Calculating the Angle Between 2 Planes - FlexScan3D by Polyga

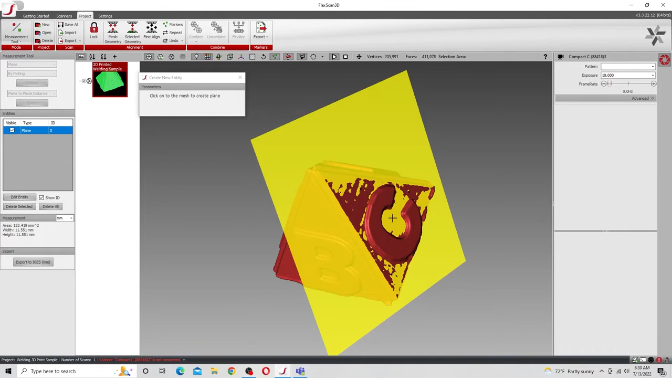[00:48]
And as I build my plane out, it will become more accurate to that surface. So I have one plane there.